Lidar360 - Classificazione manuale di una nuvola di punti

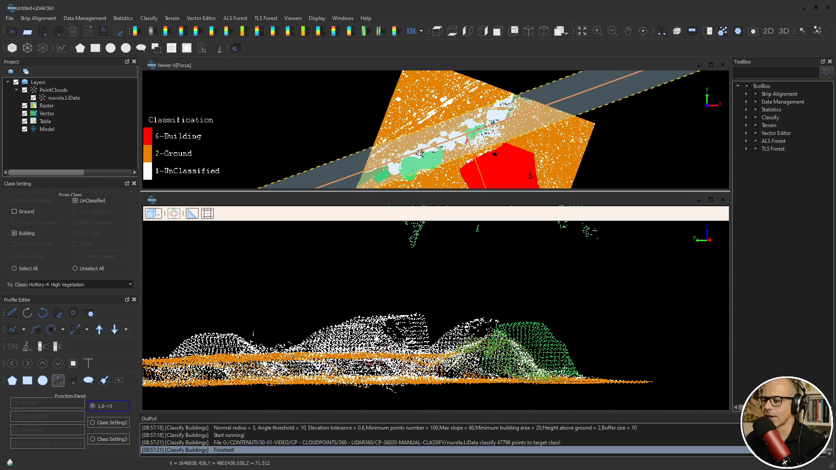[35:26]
perché qua c'è un salto di terreno c'è terreno a un livello superiore e terreno a un livello inferiore per cui dove ci sono dei salti di quota è sempre molto difficile
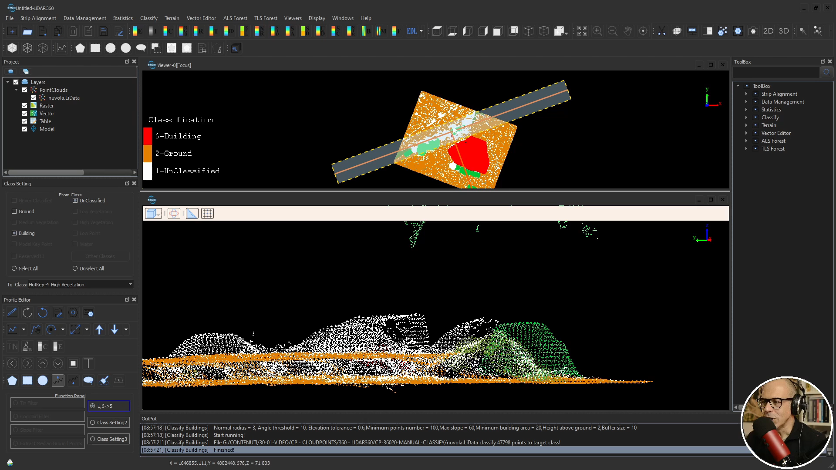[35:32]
capire che cosa sta sopra che cosa sta sotto per cui la vista migliore in questo caso è quella ortogonale alla direzione di questa sorta di marciapiede e quello che mi viene da dire è ridurre un po' il buffer quindi schiacciare un po' quella che è la parte di nuvola di punti che è compresa all'interno di questo settore di ritaglio per per essere un pochino più isolato e quindi non avere troppi elementi di disturbo allora il buffer
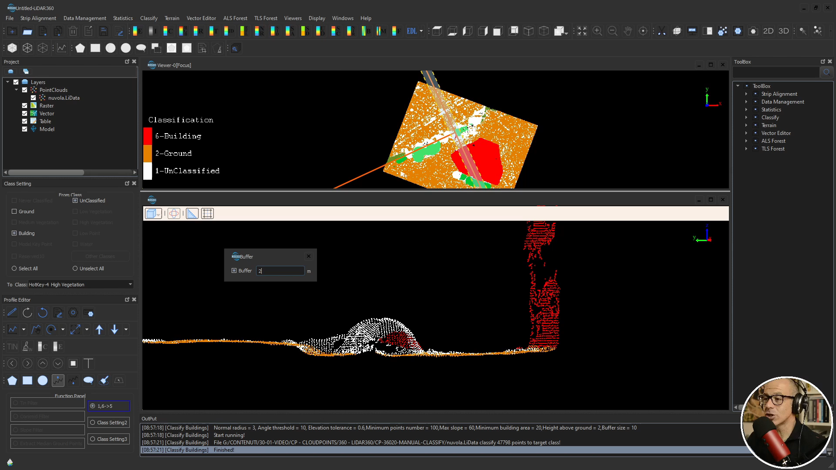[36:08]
buffer settings lo trovi lo trovi qui proviamo a andare a 2 ed ecco che lui la stringe molto questa sezione ed è molto più intuibile che cosa vediamo qui a terra per cui ripartiamo dall'indietro
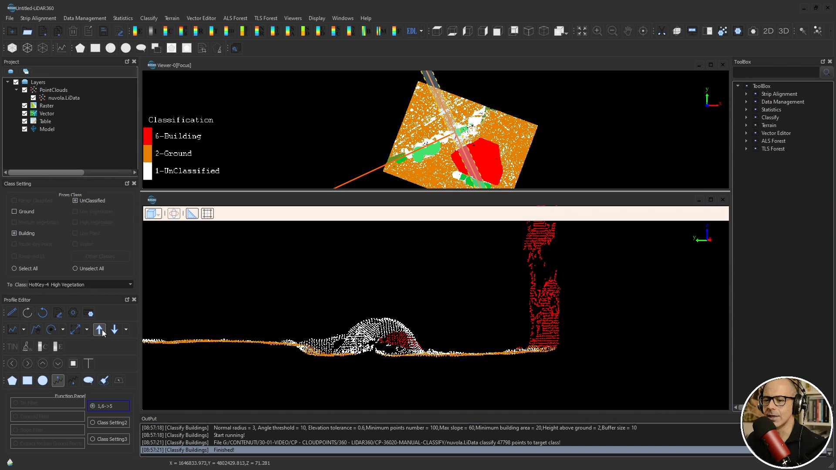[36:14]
dal punto di partenza e avanziamo qui ho della bassa vegetazione delle auto quindi qua potrei avere ancora un po' di bassa vegetazione credo quindi passiamo da ground unclassified lasciamo anche building tanto dopo li prendiamo i building e qui non abbiamo il rischio di prendere dentro degli edifici low vegetation e faccio un
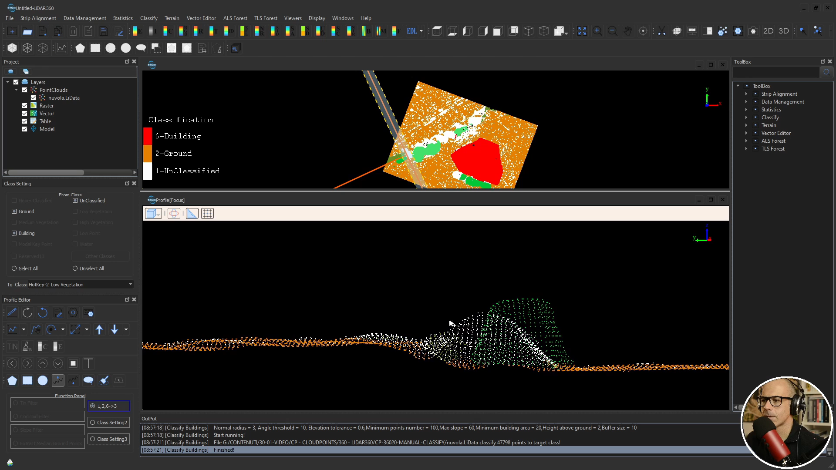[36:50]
line up ok andiamo avanti qui prendiamo la bassa vegetazione che è qua e quello che è qui dentro è diciamo che questa è quella parte di vegetazione che non voglio
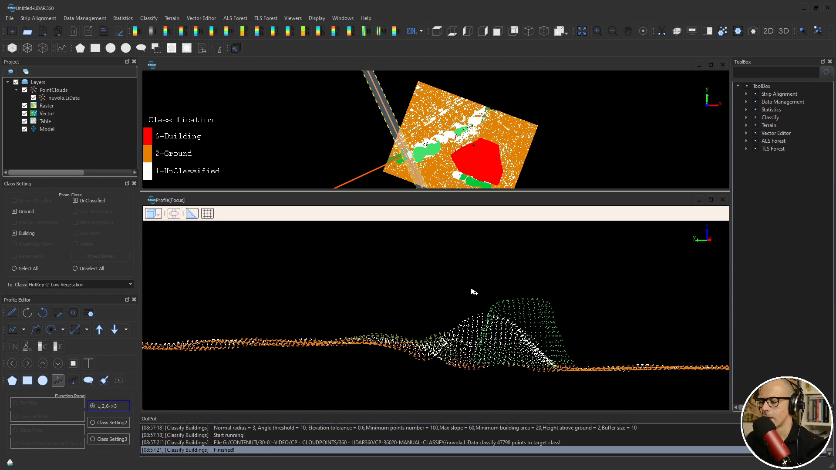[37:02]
che non voglio che compaia perché è quel riporto di vegetazione allora in realtà questi punti che ho classificato come bassa vegetazione sono punti che dovrei togliere dovrei togliermi di mezzo perché in realtà questi sono punti che appartengono a questo cumulo allora come faccio ok devo salvare ok se non salvo a questo punto questa è una parte importante se non salvo lui non mi fa vedere in questa zona le
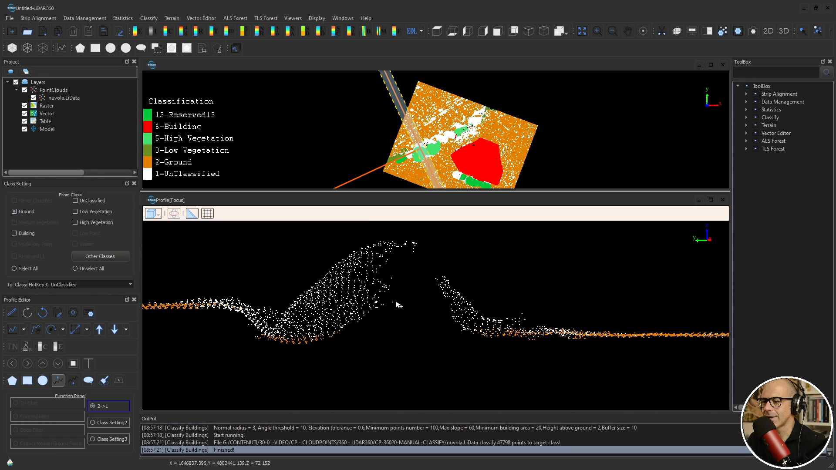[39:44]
questo è di nuovo il cumulo e se qua il terreno va bene perché probabilmente riprende l'andamento del terreno reale questi punti del terreno che ci sono qua sopra non sono rappresentativi del terreno per cui li tolgo da qui quindi sto partendo sto spostando i punti da ground a unclassified
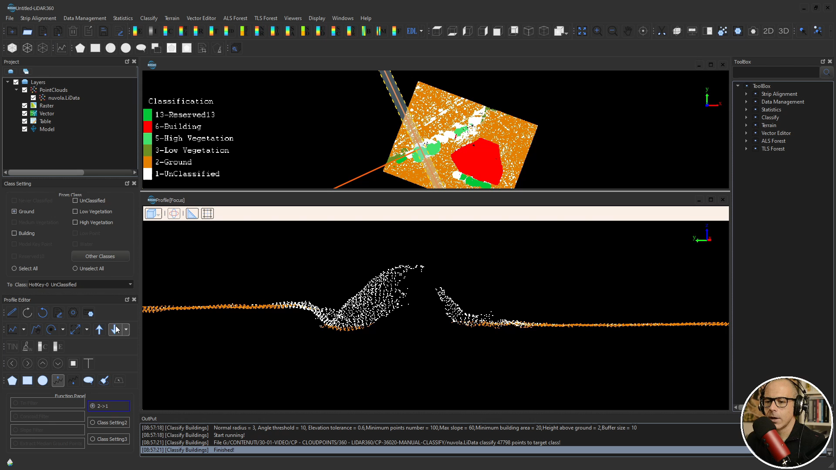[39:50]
e continuiamo andare avanti vediamo un attimo nell'RGB che cosa vediamo qua abbiamo sempre questo cumulo di vegetazione che è stata riportata che io non voglio
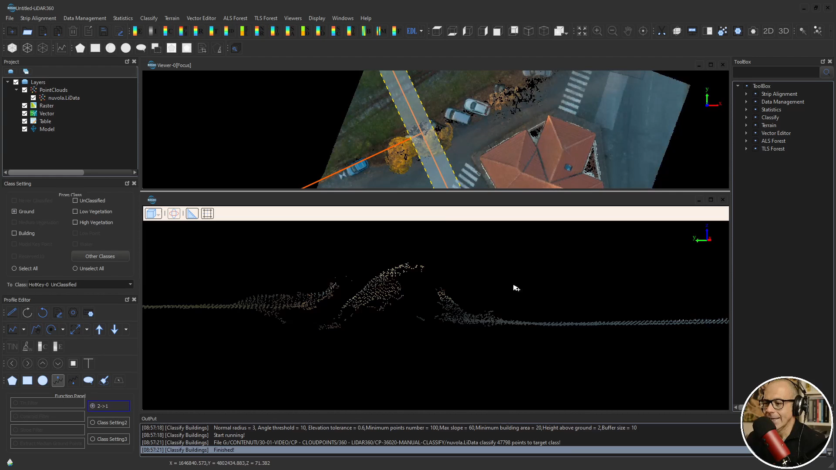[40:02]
che sia niente di definitivo quindi vado nelle classi le faccio e chiedo di farle vedere tutte quante i punti del terreno qui li possiamo lasciare così qua diciamo che va bene così
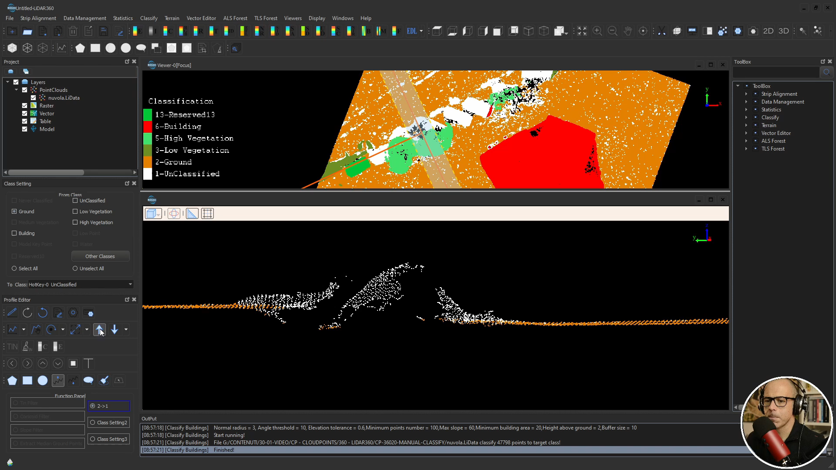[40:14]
a un certo punto dovrei arrivare a vedere le auto credo credo che qua dovremmo più o meno esserci questa è un'auto ok questa è un'auto
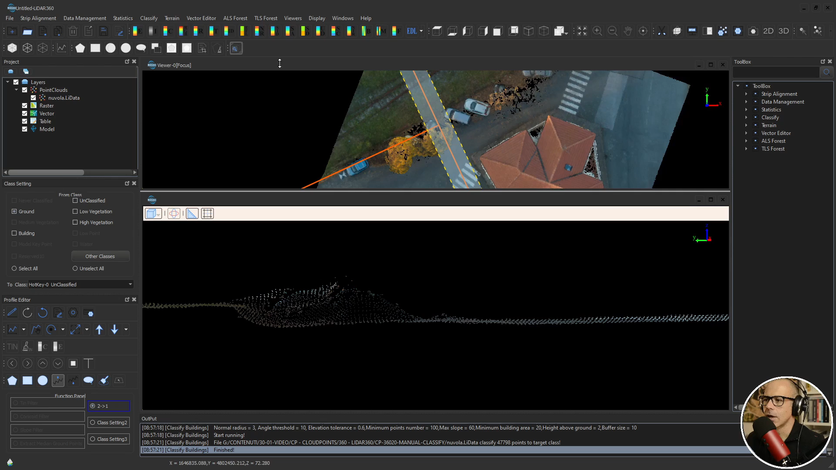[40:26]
parcheggiata la vedo qui eccola qui è chiaro che non si vede molto bene quindi questa nuvola di punti
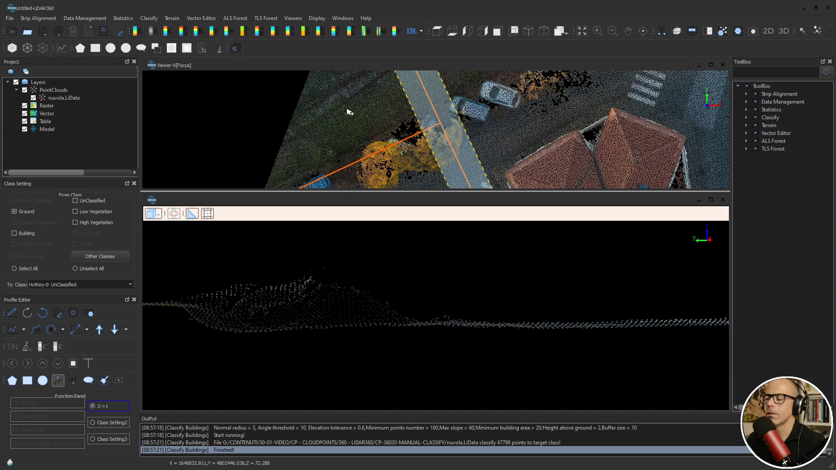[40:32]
ha chiaramente dei limiti quindi ci sono delle cose che vanno tenute in considerazione quando si valutano queste cose facciamo finta che questa sia completamente un'auto non credo che sia così però facciamo finta che sia così quindi vado da unclassified a reserve 13 dove ci abbiamo messo la nostra auto e faccio una selezione poligonale prendendo dentro questi punti devi stare attento alla rotazione tridimensionale quando fai le selezioni di questo tipo perché
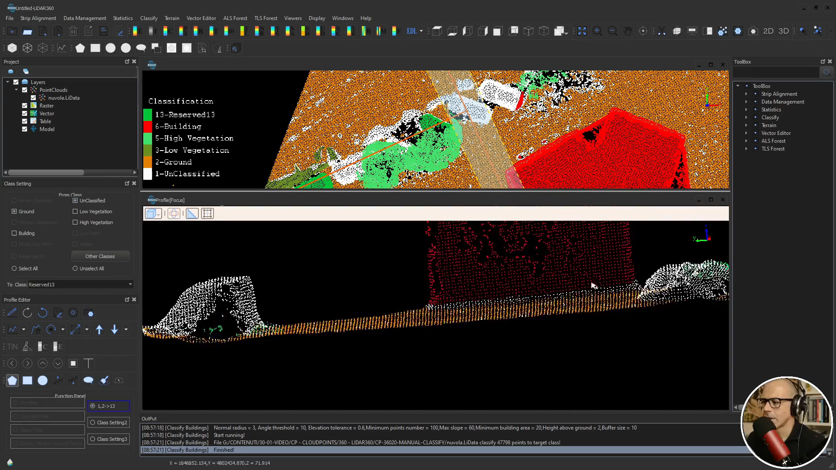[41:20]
tra l'altro qui c'è un'auto che non è stata presa quindi utilizziamo diciamo approfittiamo di di questo di questo editing per spostarci anche in questa zona e ora utilizzo una selezione poligonale sempre passando da unclassified tolgo il terreno a classificazione della riserva 13 quindi seleziono questi punti di quest'auto qua
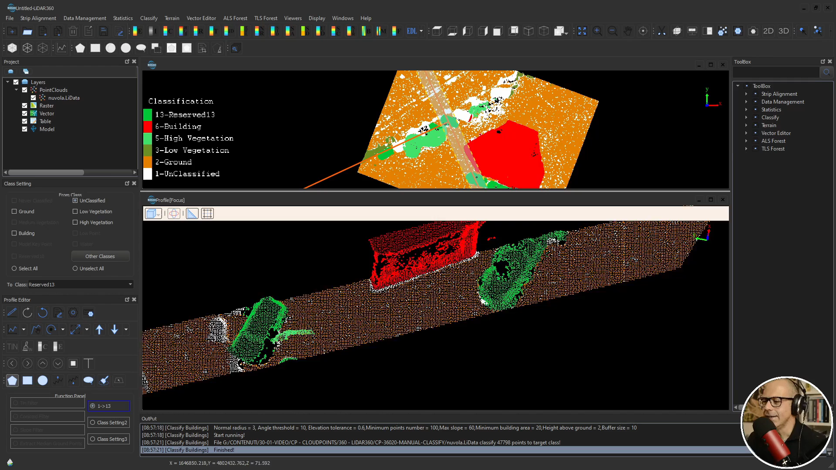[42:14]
ok ecco fatto vedi che si colorano del verde legato alle auto che è diverso dal verde legato alla vegetazione ora dovrei trovarmi in quella zona in cui parte dell'auto era stata classificata come edificio che in effetti è così e poi c'è da correggere anche questa classificazione qua questo non ho capito bene che cosa sia probabilmente qualcosa che veniva fuori dal terreno proviamo a vederlo in in RGB non è che si capisca molto è qualcosa sul marciapiede ma questi punti li voglio togliere dalla
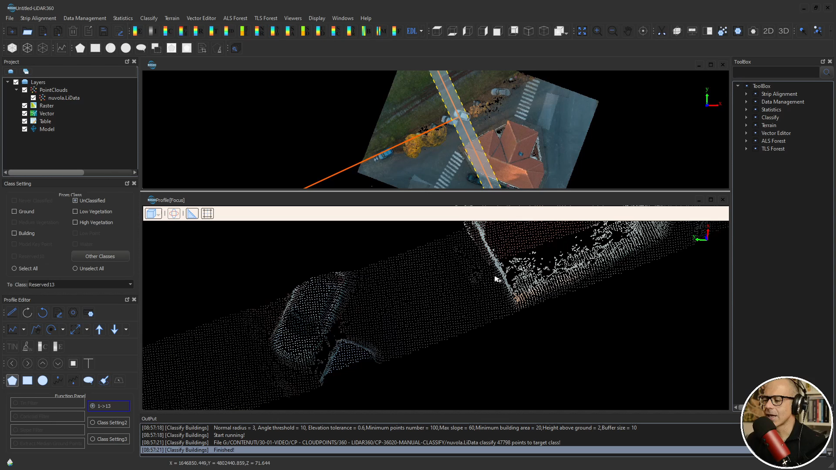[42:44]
classificazione dell'edificio perché chiaramente non hanno niente a che vedere con l'edificio torniamo nella display by class allora quest'auto la voglio far diventare auto e quindi però voglio anche correggere questi punti che sono punti di edificio allora cosa gli dico il principio è sempre solito questi punti sono punti non classificati qui dentro ci sono punti dell'edificio building li voglio portare in reserve 13 quindi facendo una selezione di questo tipo